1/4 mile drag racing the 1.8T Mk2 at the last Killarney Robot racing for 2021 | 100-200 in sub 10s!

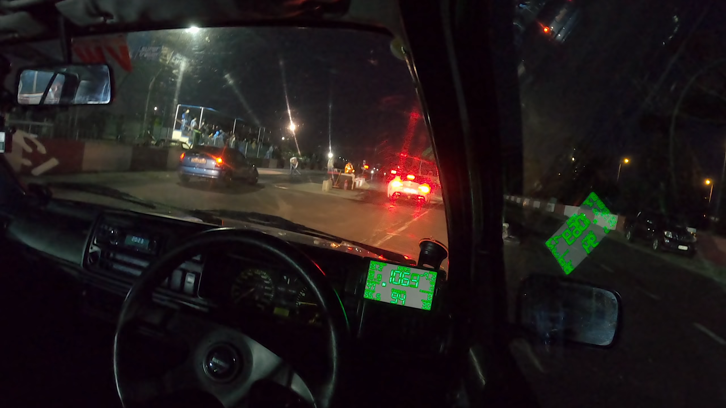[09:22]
So I'm lined up next to a Mark 1 with the beams in it. Actually been looking forward to racing this guy. I know he's quick, so I feel like he's going to beat me, but we'll see if I'm able to actually put the power down or what's what.
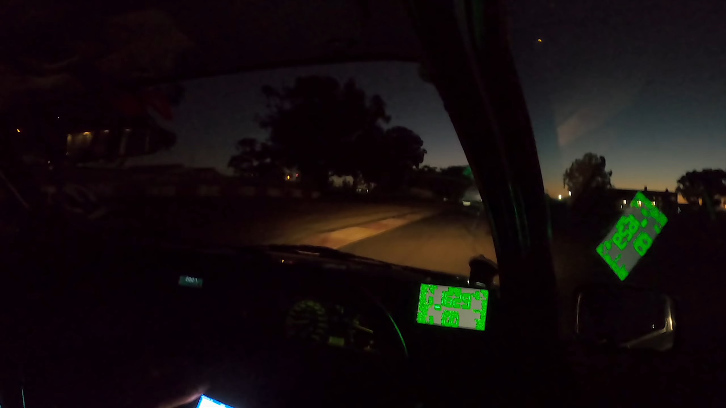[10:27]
Okay, so I'm gonna line up against the beams again. I bogged off the line, as you can tell. Really hope that I could get a cleaner pass on this one.